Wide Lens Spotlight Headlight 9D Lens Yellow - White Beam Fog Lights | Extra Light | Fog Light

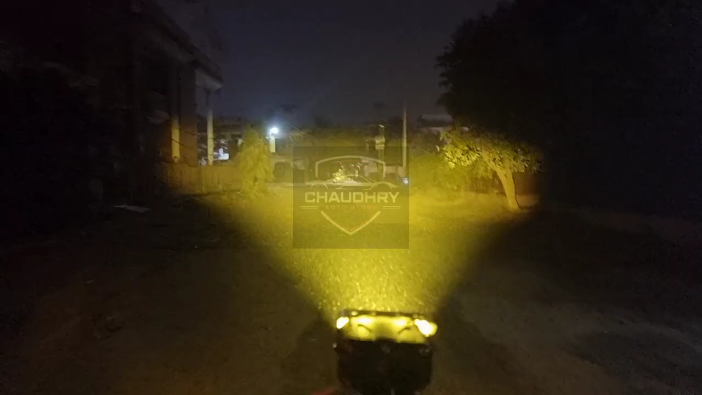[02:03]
جیسا کہ آپ دیکھ سکتے ہیں اس وقت میں ٹو ایس ایم ڈی کا آپ کو ڈیمو دے رہا ہوں یلو رائٹ آپ دیکھ سکتے ہیں زبردست روڈ ویئن ہے زبردست بینڈ ہے سنگل پیس کا آپ کو میں ڈیمو دے رہا ہوں اگر آپ وائٹ